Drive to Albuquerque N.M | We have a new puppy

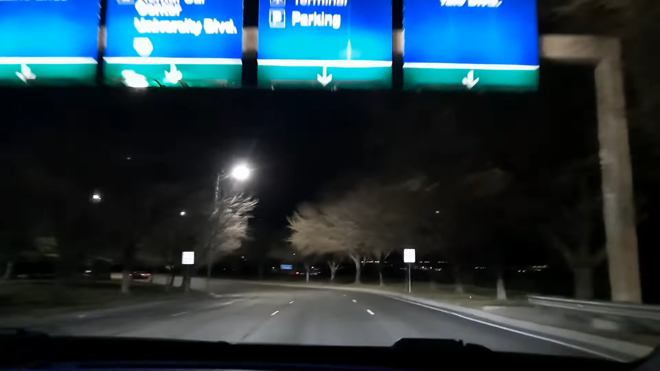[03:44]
Bradley just landed. He should be at terminal. I'm going to take a picture of it. Oh, we're here.